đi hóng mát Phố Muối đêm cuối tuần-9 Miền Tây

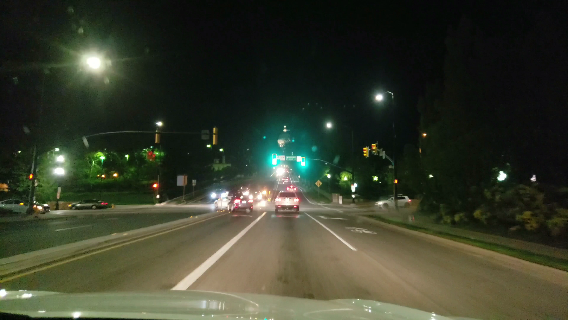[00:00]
luôn đi tao. Theo yêu cầu của bác tài, mình phải tiếp tục sắp Việt Nam. Đây là cái đồi mà chúng ta đang lên trên cái ngọn núi cao nhất của Utah. Xe bình thường là không thể leo nổi. Sắp tới được Capitol rồi các bạn.
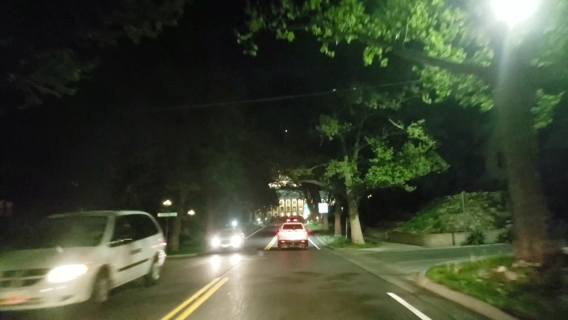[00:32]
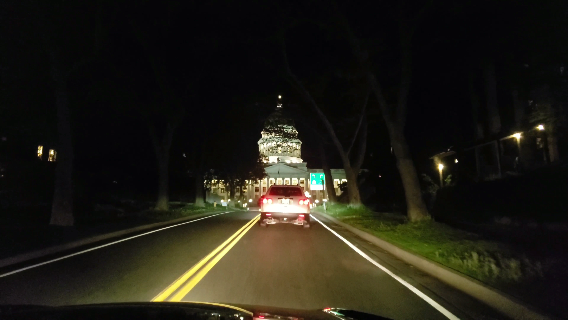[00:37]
Trên đó họ đây rồi. Họ đang tổ chức đám cưới về bên trên thì phải.